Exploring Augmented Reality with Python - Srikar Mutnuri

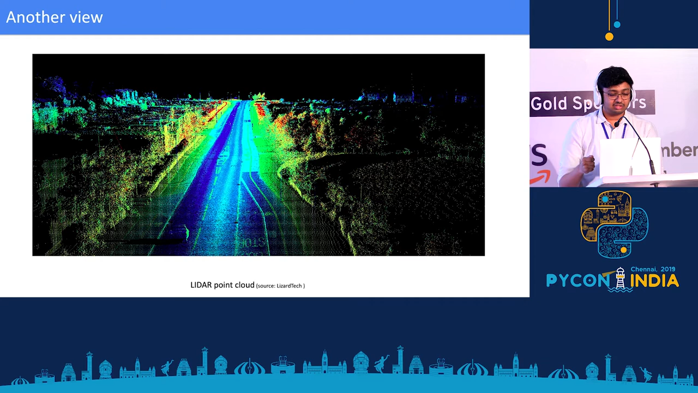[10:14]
This is a LiDAR data point cloud. So this you might have been already familiar with in case of self-driving cars or something like that. This is what you typically have. And then I think Lyft and other
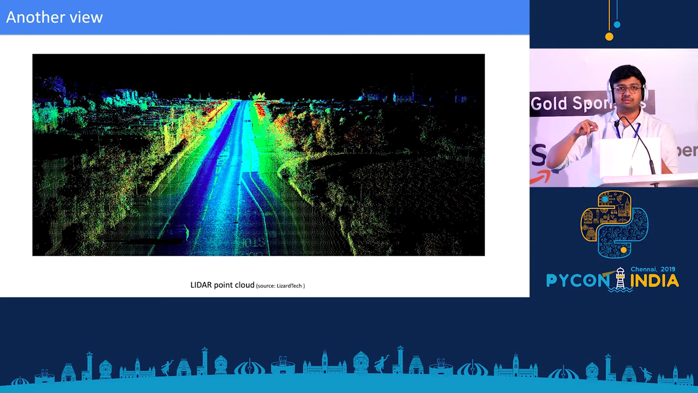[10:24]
Waymo and all these companies, they've already released large data sets of points for us to, you know, perform analysis upon. So that will be a very good starting point for us.